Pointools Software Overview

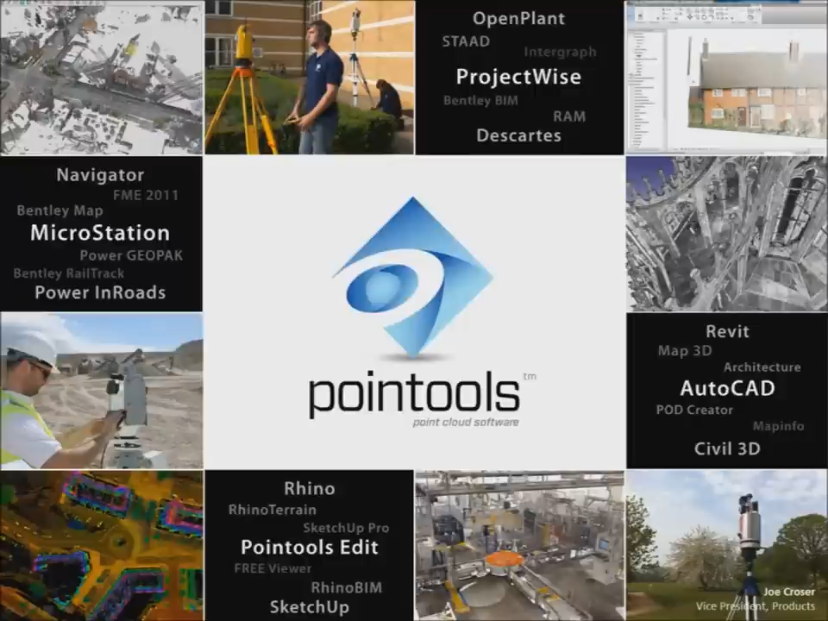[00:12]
I'll explain to you why 3D laser scanning is now an essential tool on any project and why PointTools is the obvious product choice for reusing the point cloud data collected by 3D laser scanners. Let's start with a 3D Laser Scanning 101 and remind ourselves about why, what and how it's used.
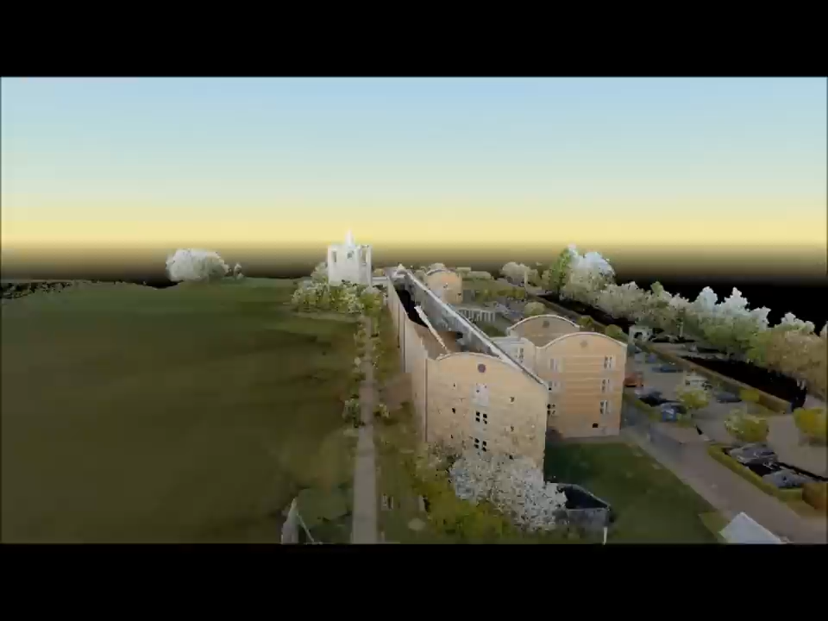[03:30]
but they had no acceptable way to visualise it.
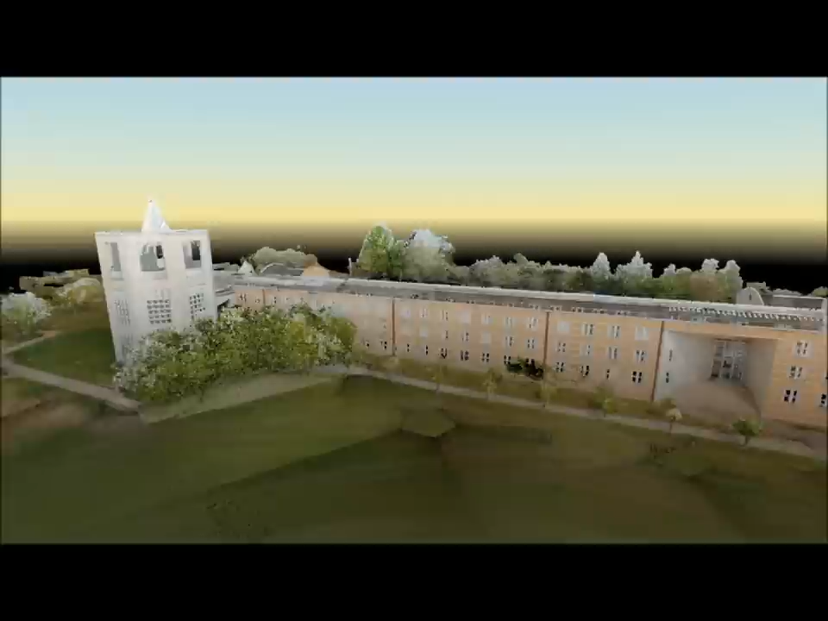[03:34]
Point Tools software makes the production of point cloud video animations easy. Fly your stakeholders around the building.
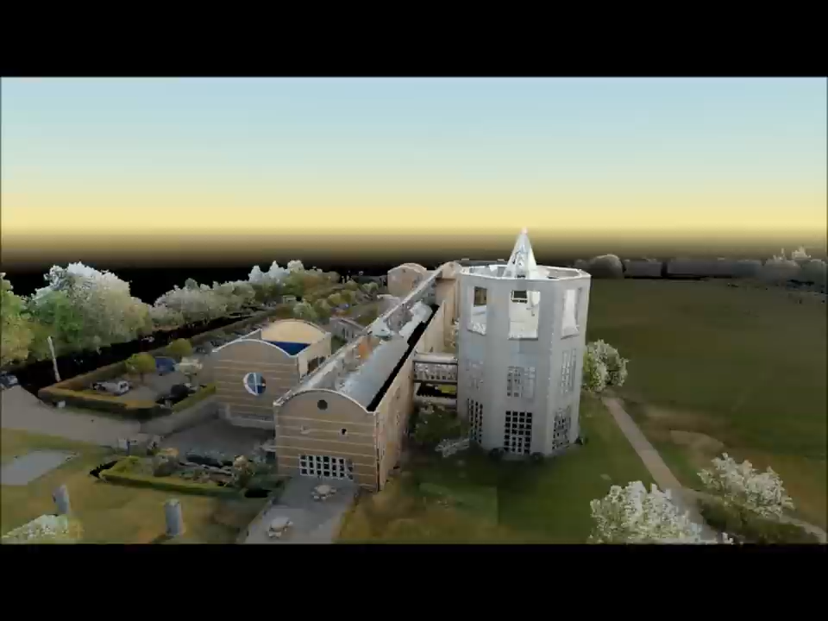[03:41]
Show them the building from every angle to best communicate your design and project intent.
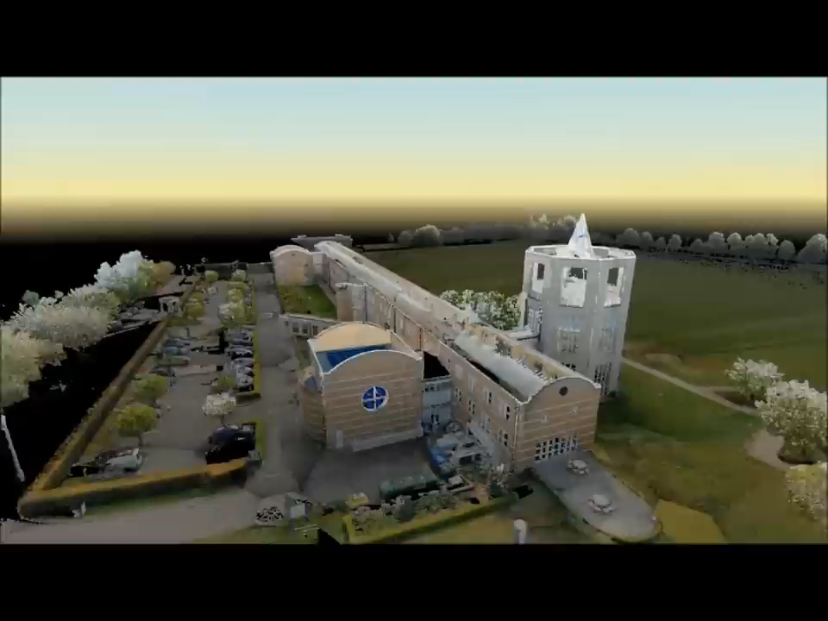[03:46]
Simply pick a few keyframes and string them together in a compelling animation.
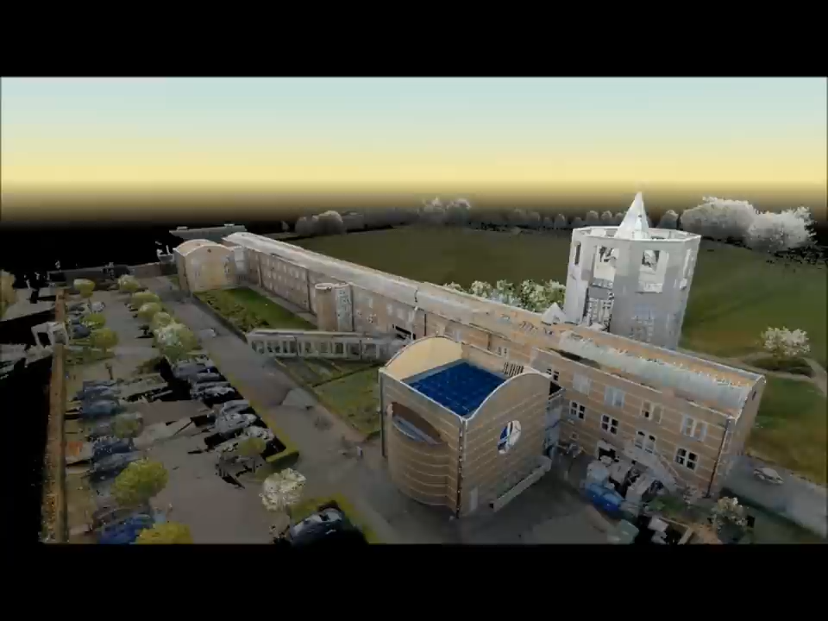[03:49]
This model even reinforces our scanner independent positioning.
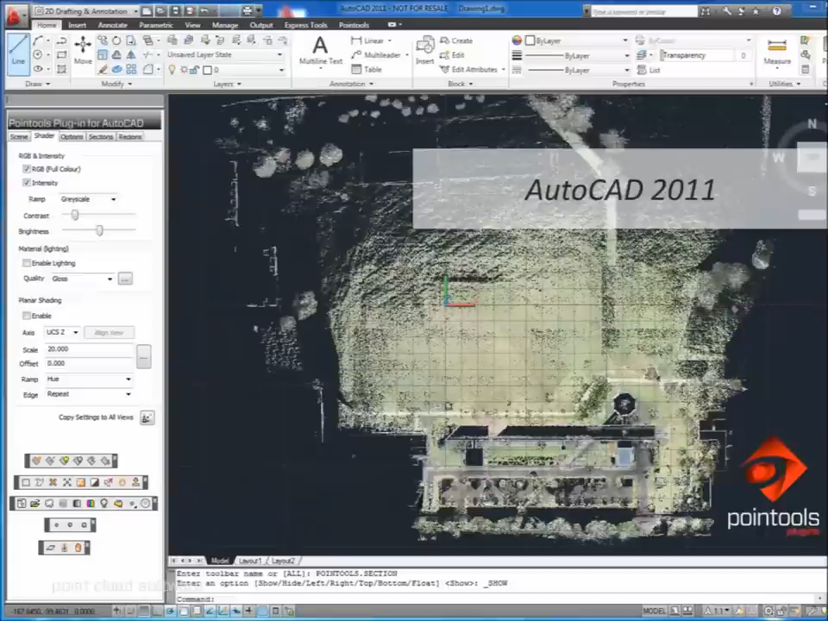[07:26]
Here's that point cloud I showed you earlier, this time inside AutoCAD, enabled by the PointTools plugin for AutoCAD.
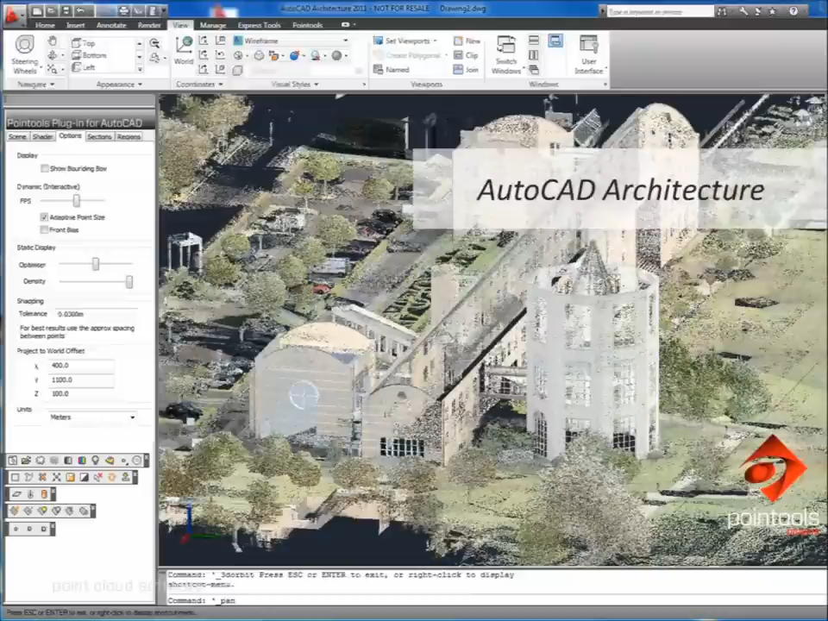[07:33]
Here it is inside AutoCAD architecture, using the same plugin.
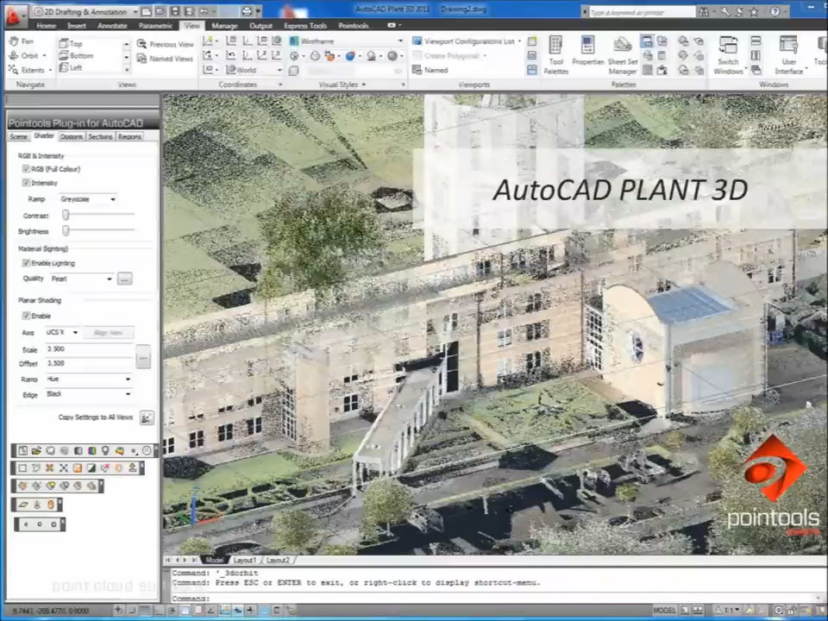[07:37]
Inside Plant3D, and inside Civil3D.
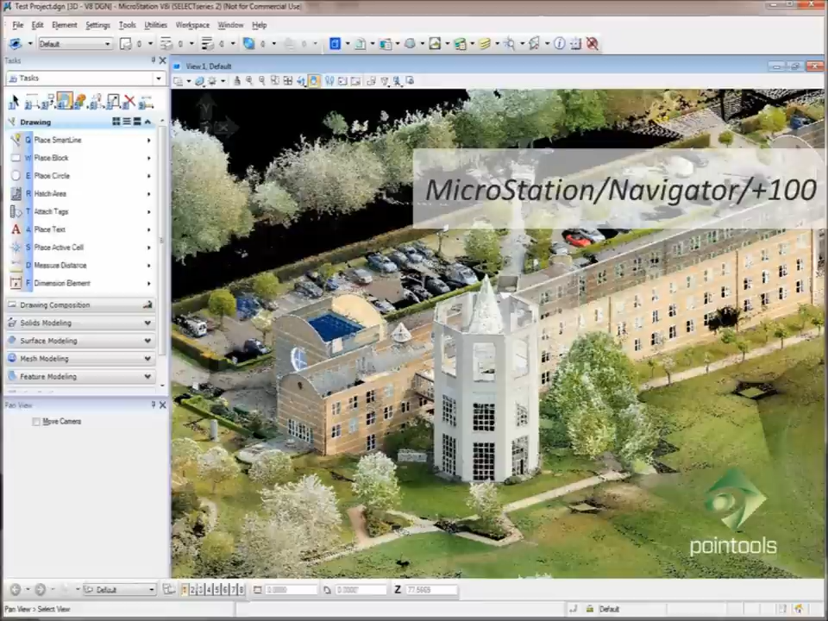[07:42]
This vibrant image shows the same point cloud inside MicroStation, and thanks to the PointTools Vortex engine that Bentley licenses, the same point cloud is viewable inside scores of other Bentley applications.
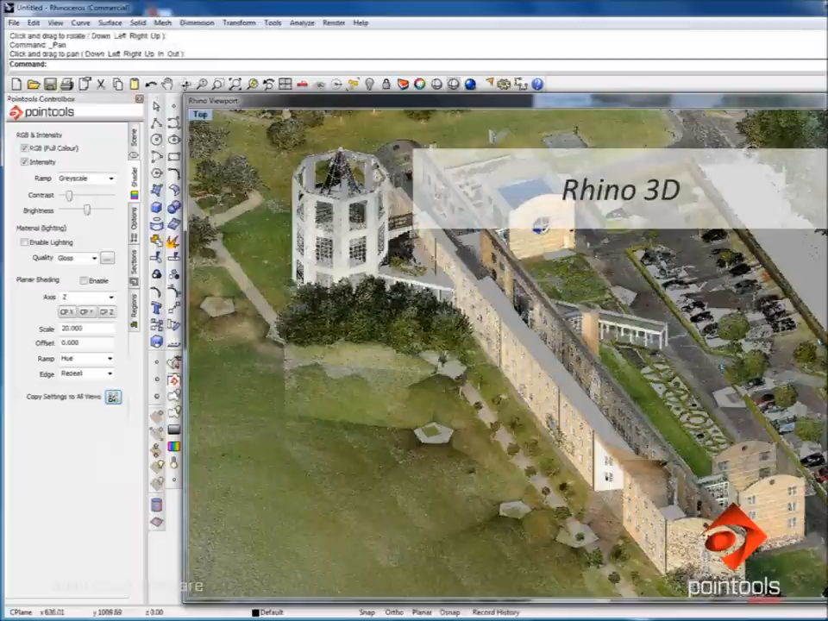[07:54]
The PointTools plugin for Rhino enables one of the world's favourite 3D modelling tools to handle point clouds with ease.
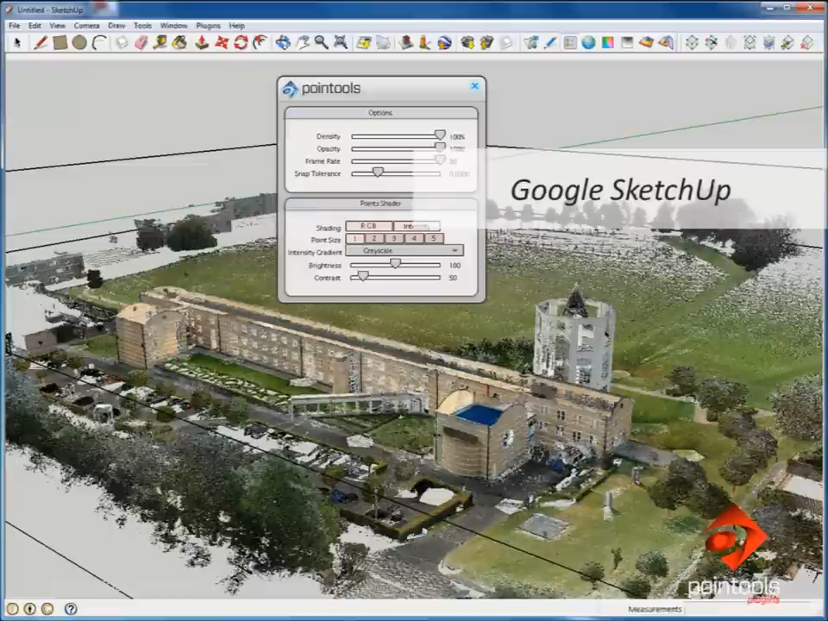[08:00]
And another plugin for Google SketchUp has a similar effect.
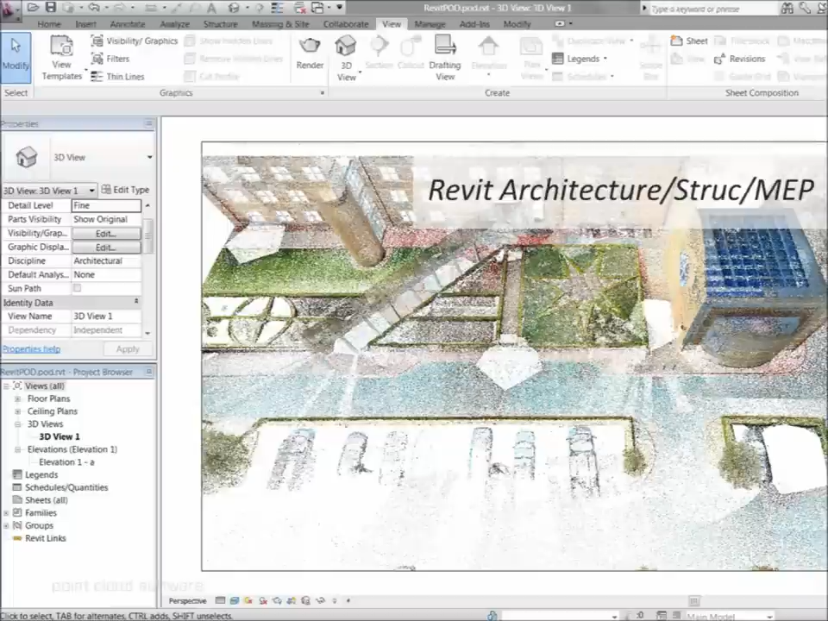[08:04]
And then of course there's our brand new Revit plugin, perhaps our most requested development since we formed PointTools.